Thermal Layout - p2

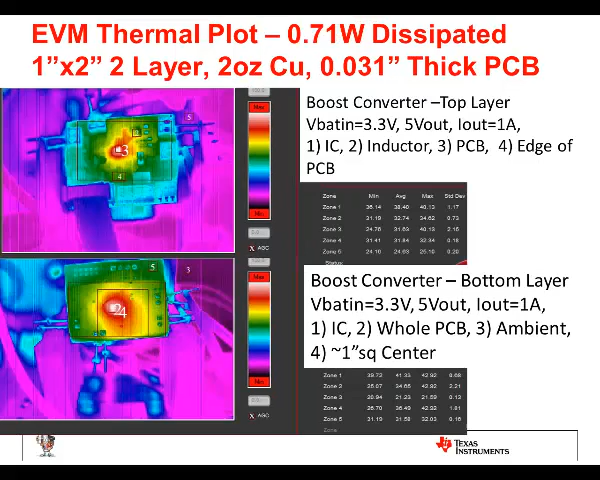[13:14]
So the heat goes to the bottom before it spreads out and then makes it flow to the top of the board. Here's just another example with .7 watts of dissipation. Let me go back to the previous slide. You can see that this is 2.23 watts of dissipation. And I had to go back one more slide and look. This was supposed to be a high density layout example for a 1x2 board that was the typical requirement for this application.
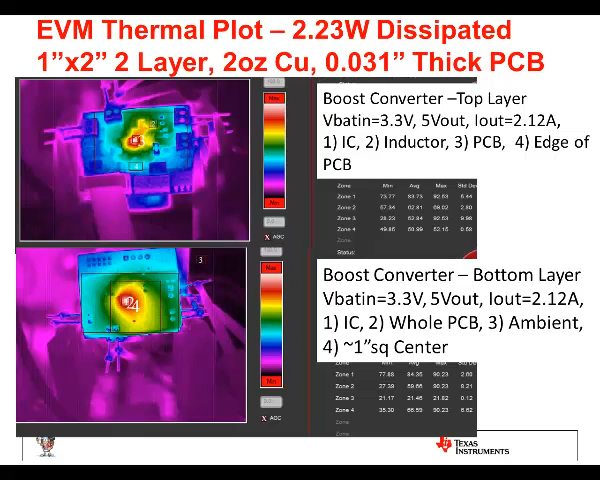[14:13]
And the hottest board temperature is 84 degrees C. There's probably another 10 degrees C rise between the bottom of the board vias and the junction temperature of the IC. Okay, we'll talk about the layout now. You can see that on the bottom is the 3D example.